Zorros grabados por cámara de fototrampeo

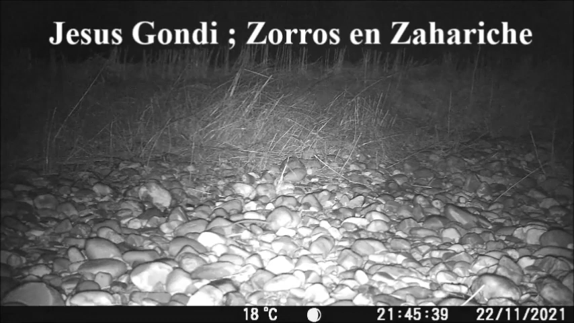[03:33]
bueno pues nos encontramos en la primera cámara de fototrampeo y aquí vemos una rata una rata de campo que se caracteriza por ser más estilizada y una cola muy larga y lo que está haciendo es acumulando víveres y ya viene aprovecha la tesitura de que yo he echado pienso coge el pienso y lo lleva a su nido seguramente estará en la tarama vale como rata de campo que es pues habita en medio rural en el campo
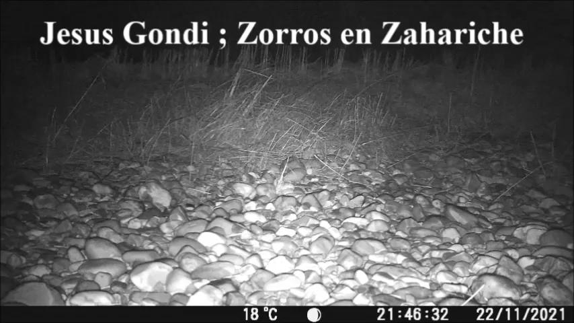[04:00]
pues ya empezamos a ver el zorro que era para lo cual le había puesto yo la cámara yo para atraerlo en primer lugar lo que hice es echar aceite de cocinar que tiene un olor bastante fuerte y parece que les gusta entonces eso les da los atrae desde lejos y una vez que los he atraído pues le he hecho un poquito de pienso o algunas algunos trocitos de carne para mantenerlo hay un rato y poderlo observar con la cámara
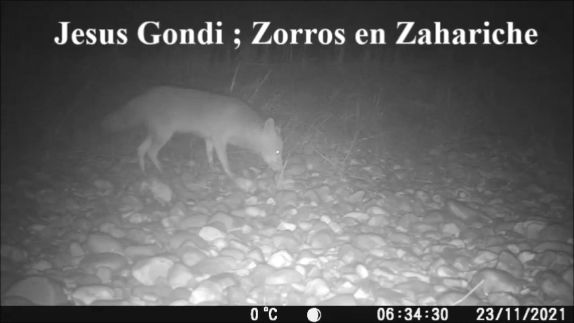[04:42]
él se está entreteniendo con la comidilla y le gusta la carne el pienso una vez que terminen la carne es posible que coman pienso pero mientras que tengan carne pues no no probarán el pienso ellos al ser al ver al tener una visión por la noche normalmente ese tipo de ojos refractan por
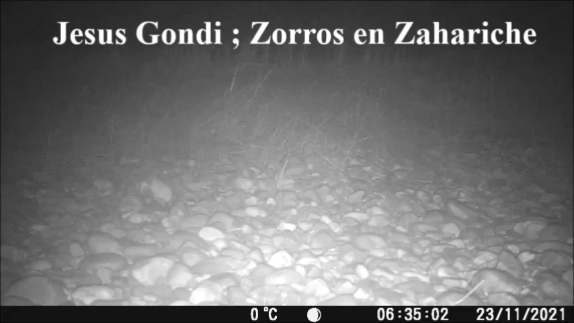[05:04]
la cámara aquí vemos ya un primer plano del zorro vemos ese pelaje que tiene denso un pelaje ya abundante yo tengo otro vídeo de zorro en verano que es totalmente diferente con el pelo corto parece que tiene el doble de orejas en fin parece que es otro zorro y lo grabé en la provincia de córdoba y de jaén ahora aquí arriba voy a poner el enlace de zorro rojo que es otro vídeo que tengo yo en verano
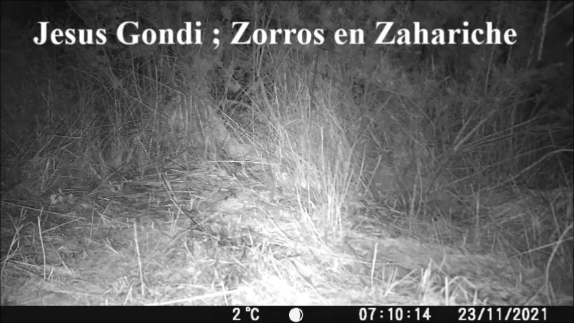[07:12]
pero algo se asusta y se va también lo vemos a la izquierda arriba los ojos brillantes se ha quedado ahí porque el susto no habrá sido muy grande y por la cámara de foto trampeo vemos que son las 7 y 10 y a las 7 y 13 vuelve a entrar dos minutos más tarde o tres minutos más tarde y ya parece que se queda un poquito más relajado está ahí comiendo ya digo que tengo otro vídeo de zorro de verano que parece casi otro ni más ellos evidentemente en invierno echa un pelaje mucho más denso y mucho más largo para protegerse del frío